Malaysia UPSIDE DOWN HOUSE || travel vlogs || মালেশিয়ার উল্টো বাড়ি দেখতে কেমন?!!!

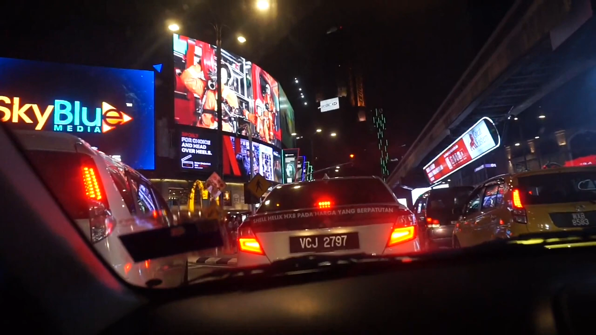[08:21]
সেজন্য ভাবলাম ওদেরকে একটু বাহির থেকেই দেখাই, একটু আশপাশ থেকে একটু ঘুরাই নিয়ে আসি। তো আমরা এখন টুইন টাওয়ারের দিকে যাচ্ছি।
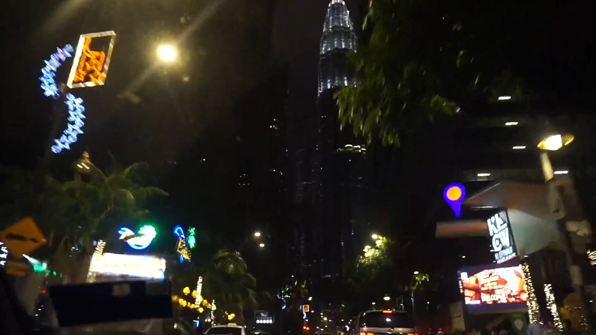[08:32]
আসলে আমার কাছে রাতের মালয়েশিয়াটা আরও বেশি ভালো লাগে, কারণ এত সুন্দর লাইটিং করা থাকে সব আশেপাশে, একদম টুইন টাওয়ারটা এখান থেকে দেখা যাচ্ছে। আমরা একদম সামনে যাব।
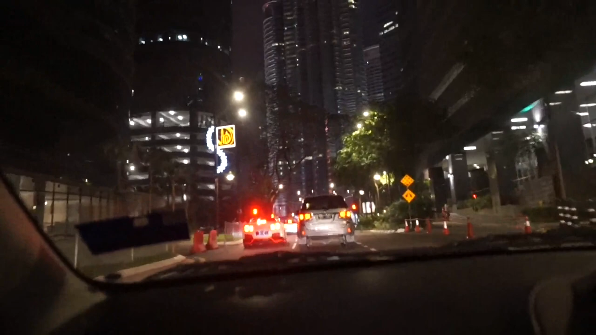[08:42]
তো এই হচ্ছে সেই মালয়েশিয়ার বিখ্যাত টুইন টাওয়ার, যেটা অনেক বেশি ফেমাস।
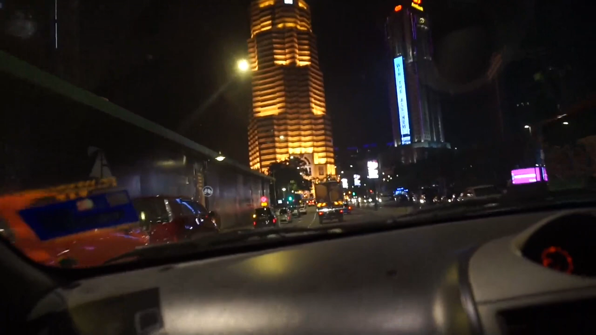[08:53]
আসলে টুইন টাওয়ার আমি অনেকবার আসছি, বাট তারপরেও যতবারই আসি লাইটিং সব কিছু মিলা ভালো লাগে, এই জায়গাটা আসলে খুবই ভালো লাগে। আর যখন প্রথম প্রথম আমার বিয়ের আগে আব্বাম্মুর সাথে আসতাম,